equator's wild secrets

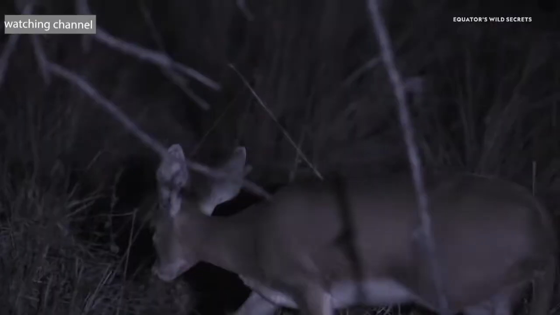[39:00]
but the trap is well set they run straight into the waiting lionesses concealed in the long grass
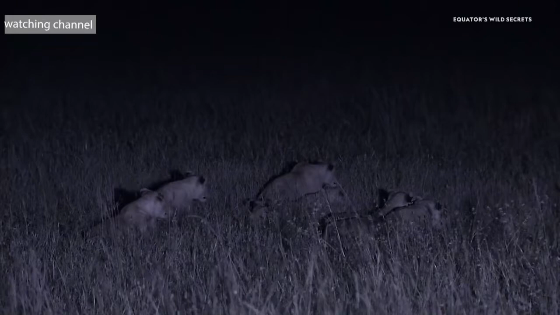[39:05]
the kill is shared among the pride
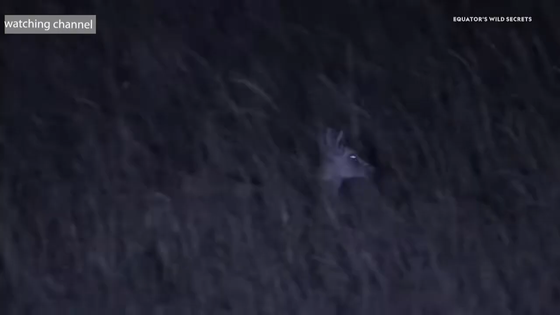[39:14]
while the lionesses hunt and raise cubs the male's mission is to protect his pride from other males who might attempt to overthrow him
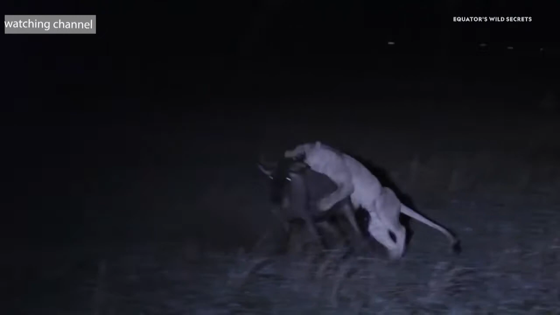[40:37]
the lionesses appear unsettled and the hyenas aren't backing down
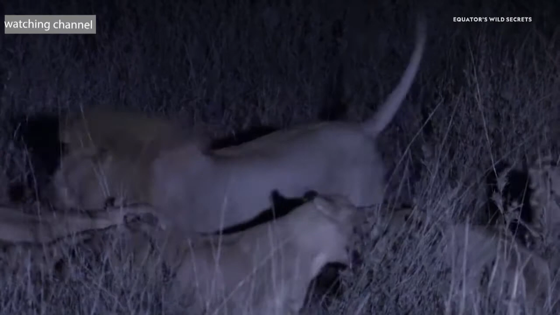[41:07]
the female's eventually return with the cubs despite the feeding male